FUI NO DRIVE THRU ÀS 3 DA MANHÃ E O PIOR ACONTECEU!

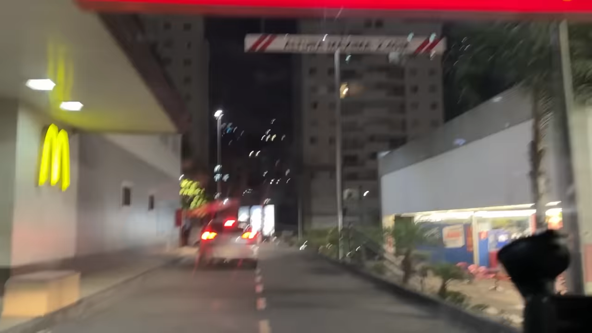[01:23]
cheguei aqui no drive-thru Inclusive, tem uma pessoa, mano Eu nunca imaginei que essa hora da madrugada ainda teria gente ir no drive-thru Olha só,